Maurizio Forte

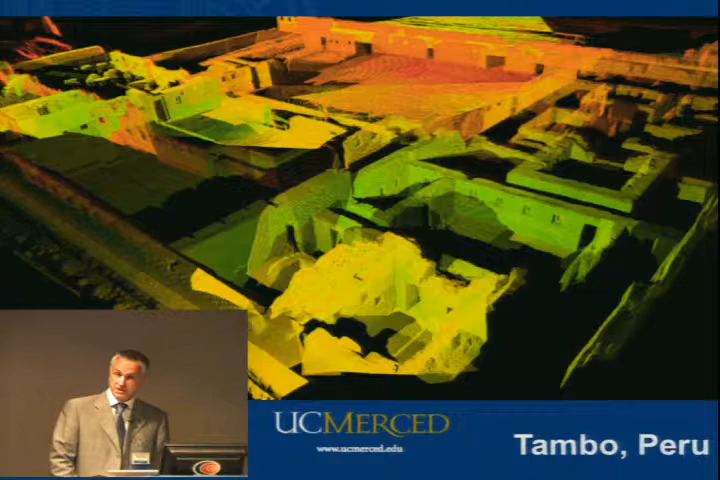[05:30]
So it means that for the information we get from a monument, like in this case an Inca palace, is complex to be interpreted, very complex.
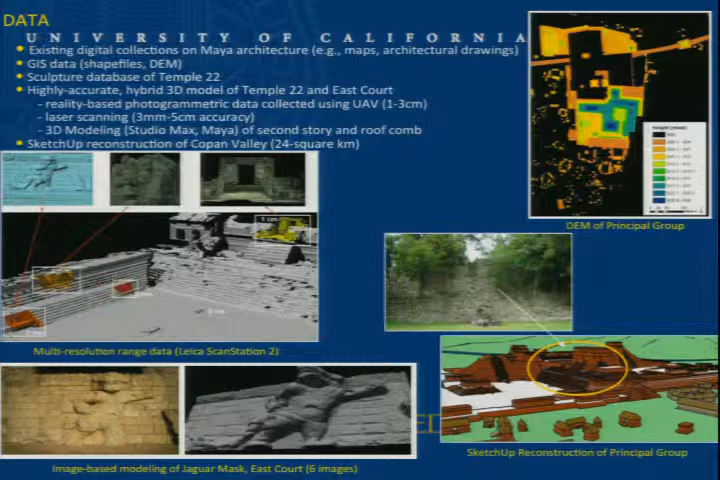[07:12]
remote sensing, and 3D modeling, scanning, digital aerial photos, and so on. So all of this is this process can integrate bottom-up approaches, so what we do, for example, in the excavation process,
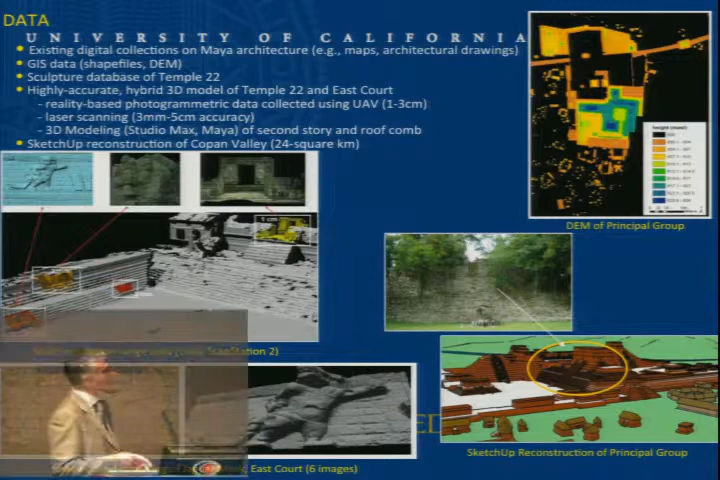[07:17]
and top-down, so what we interpret, collecting, comparing models. This is the case of Copan in Honduras, so a new project we have with the German Institute of Archaeology and University of New Mexico, University of California, Merced, and other European institutions. So here, for example, in 2 days, we have collected, as you see here, digital photogrammetry data,
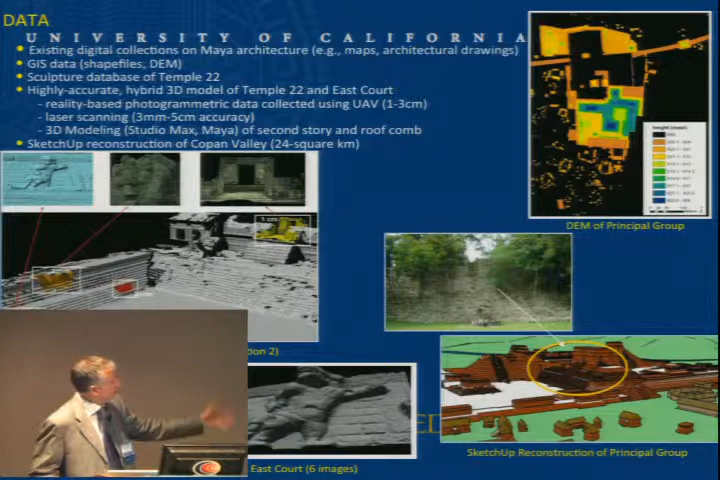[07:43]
3D modeling, laser scanning, and many others. So that this kind of integration into the space, because we are in the very spatial domain,
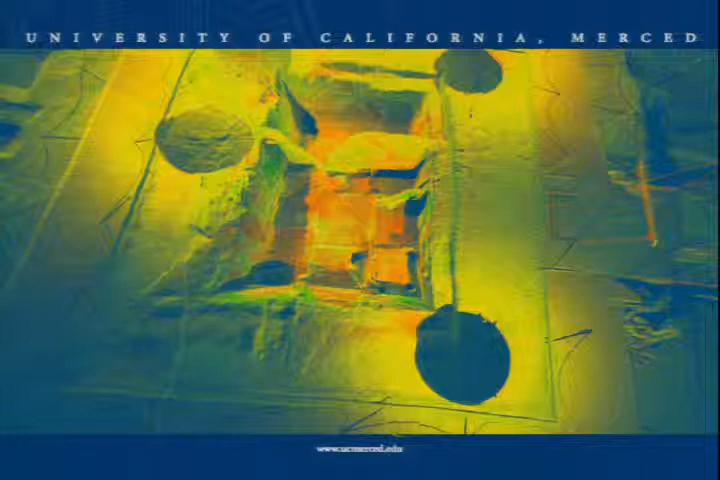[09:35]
So laser scanners, optical scanner, time-of-flight scanner, time-of-phase, photogrammetry, computer vision.
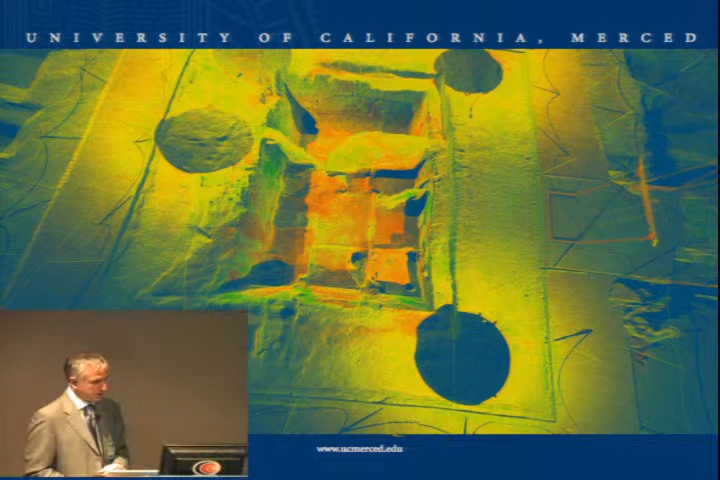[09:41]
So the idea was to introduce the 3D technology during the excavation process, layer by layer,
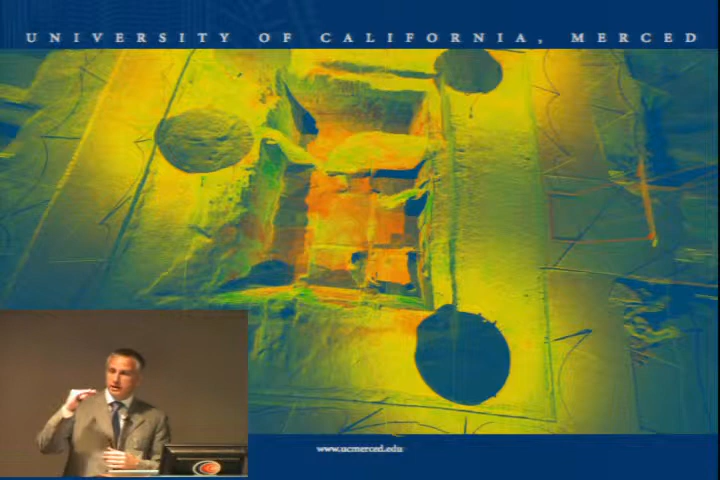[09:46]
artifact by artifact, and so on, in order to create a 3D database of all the data
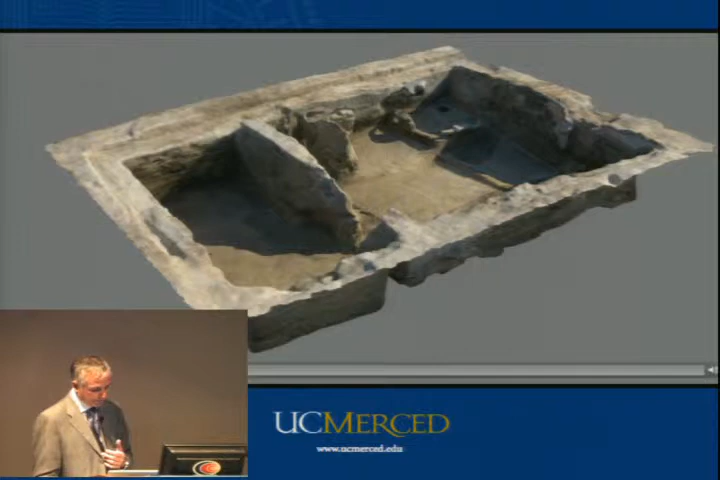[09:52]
during the excavation. So the all this process was able to
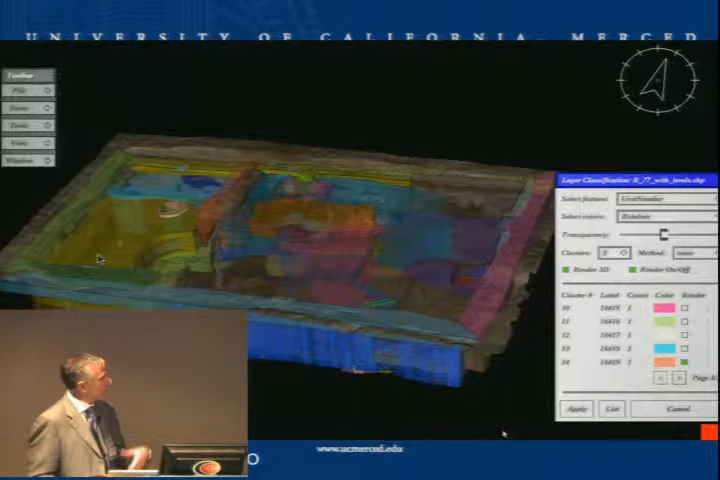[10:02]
produce, as you see here, a hybrid models of current and past excavation.
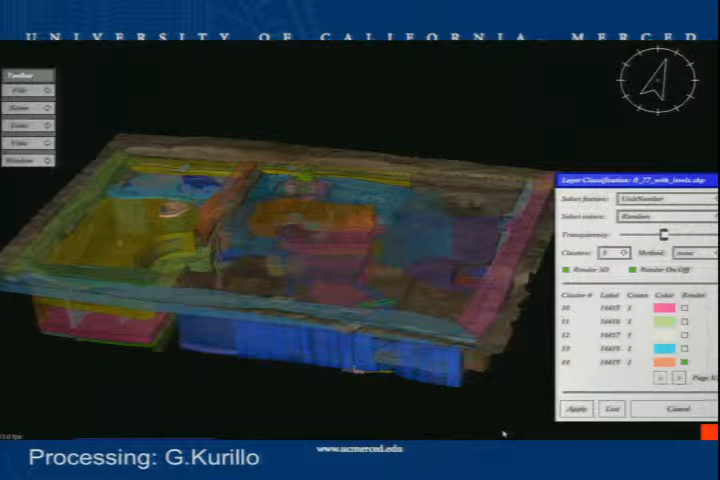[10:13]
So we have integrated 3D databases, and for example, here in the Neolithic house. We have shared all this information in the collaborative system. I will present shortly. Very important, so the 3D connection comes through the simulation because the model is hybrid.
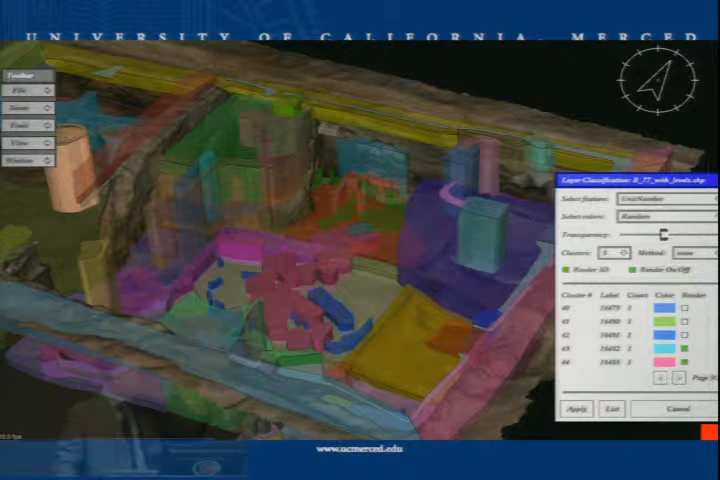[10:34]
You don't see, you can't see this in the excavation process because it's impossible. You cannot go through the layers.
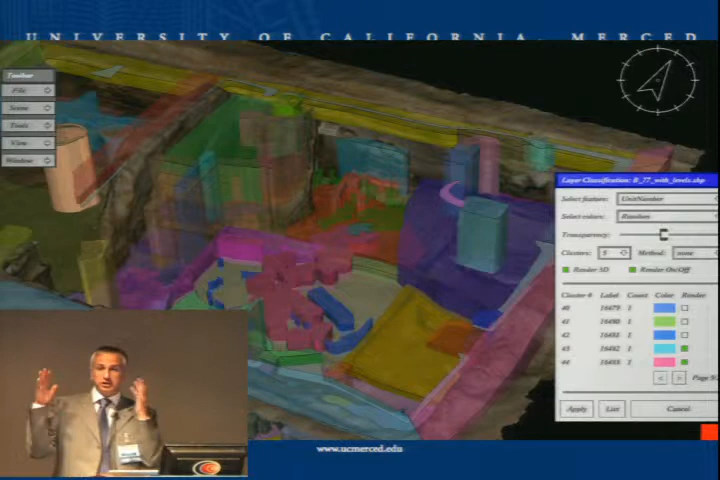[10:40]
You don't understand the 3D connection.
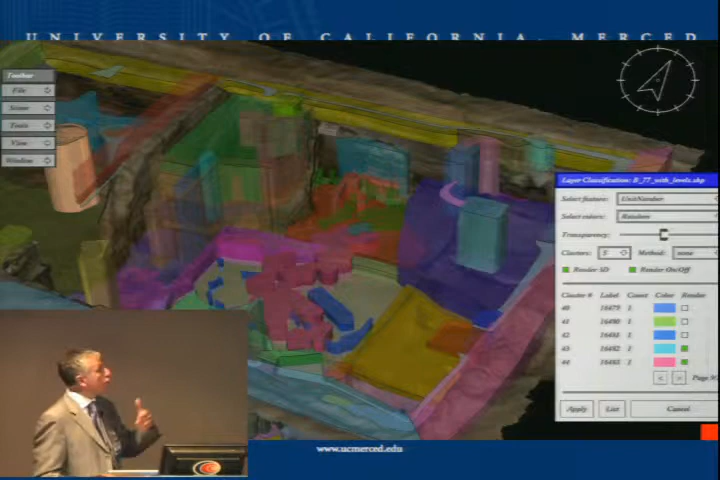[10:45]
So you are lost in many cases because you don't know how is the relation, what kind of relation the layers have in the space.
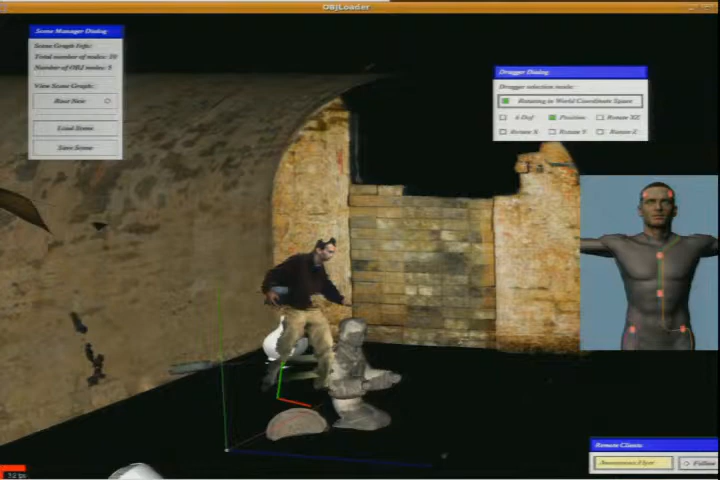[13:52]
We have 16 3D projector. And this, for example, is the case of the Chinese tomb I mentioned before. So there are different users, in this case, in the represented by avatar. They play into the 3D space, moving the funeral object, and try to figure out how
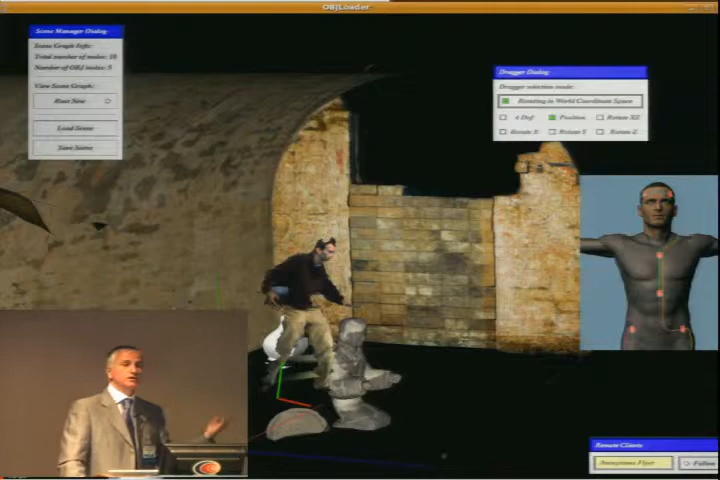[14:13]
the object were position into the space.